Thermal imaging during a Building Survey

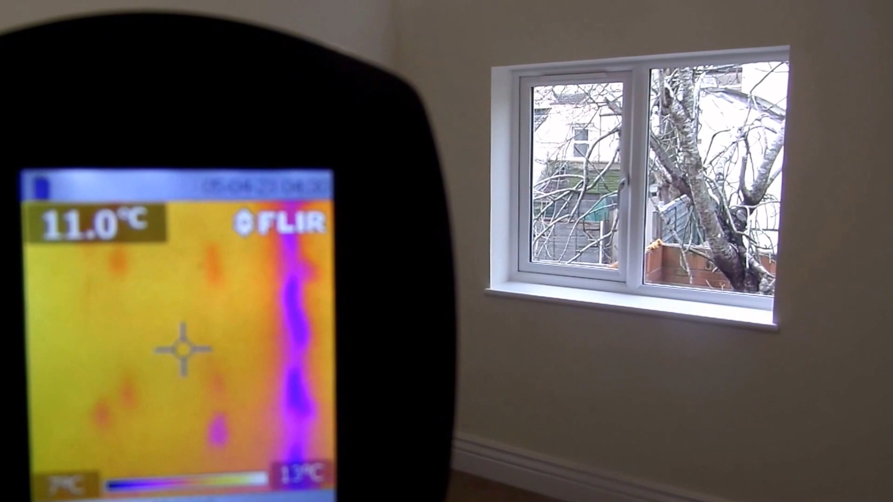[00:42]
On screen: spot 11.0°C
the issue we've got here is that now the dot and dab the the dab part of the dots and dab is now acting as a as a wick between the internal plasterboard and the
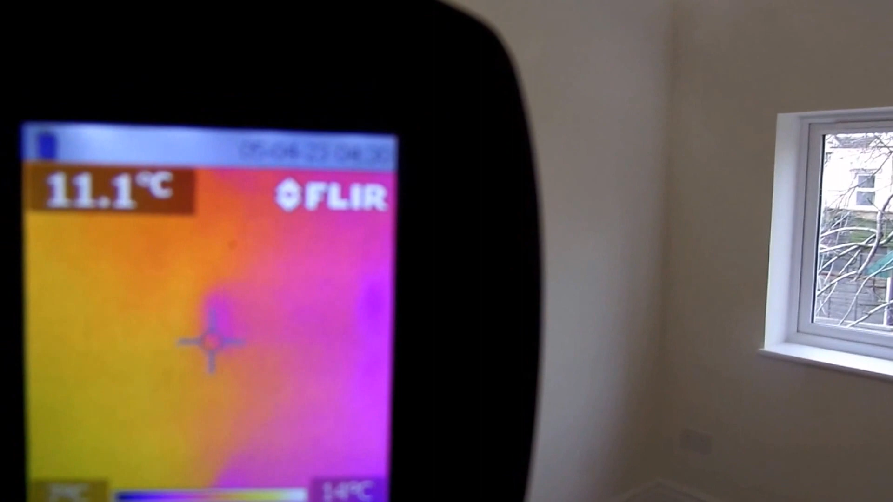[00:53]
On screen: spot 11.1°C
and the external masonry wall we've used a pole camera because actually
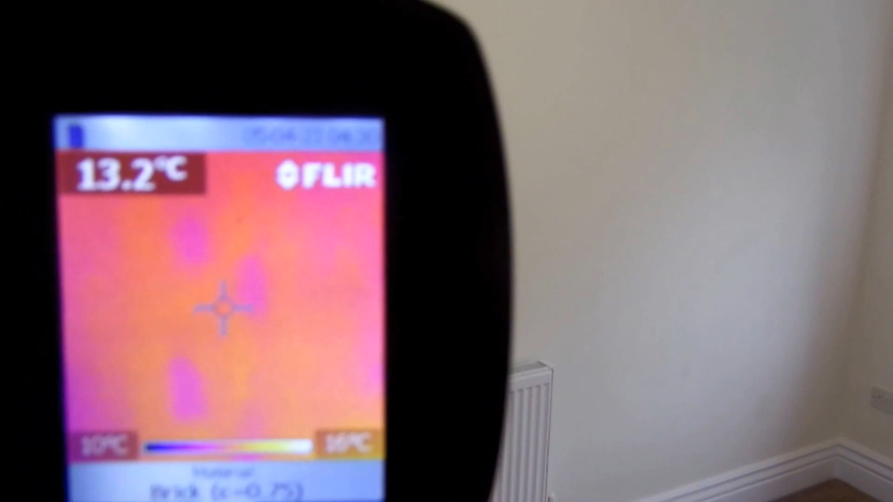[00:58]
On screen: spot 13.2°C
this the quality of the render on the other side was absolutely appalling but again you can see the start here is
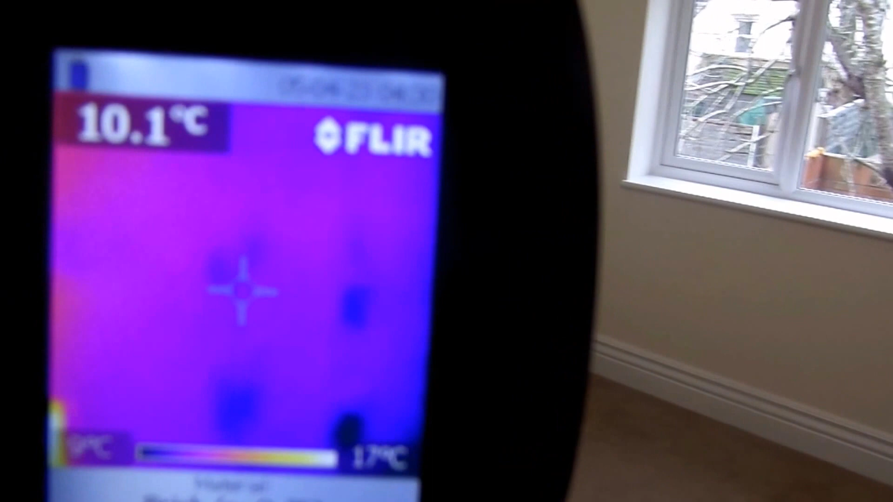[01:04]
On screen: spot 10.1°C, scale top 17°C
these much darker dots which is the dot and dab that we can use see through using the thermal imager